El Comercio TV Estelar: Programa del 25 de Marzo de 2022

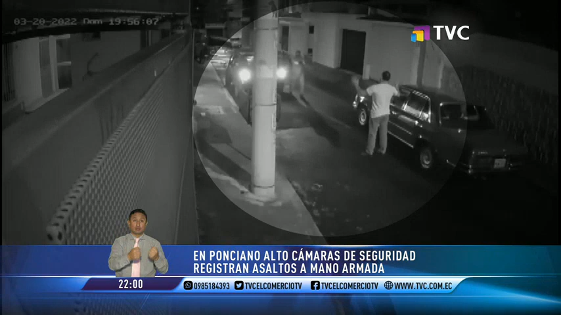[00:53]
El vehículo en el que circulaban se paró adelante, de este se bajaron varios sujetos y de entrada se van directo contra el conductor que estaba en la vía. Tenemos ahí cámaras, tenemos cámaras de extremo a extremo y todo eso estaba grabado igual que la filmación que tienen ustedes ahorita.
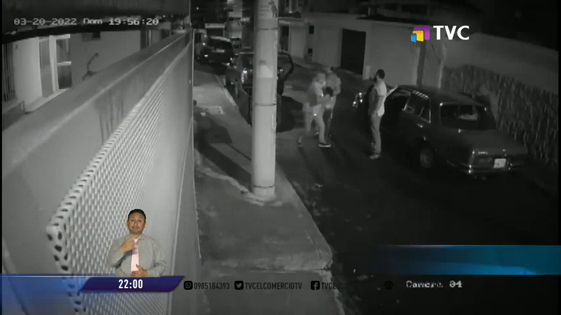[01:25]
Las cámaras de seguridad han sido fieles testigos del violento accionar delictivo, dicen los vecinos.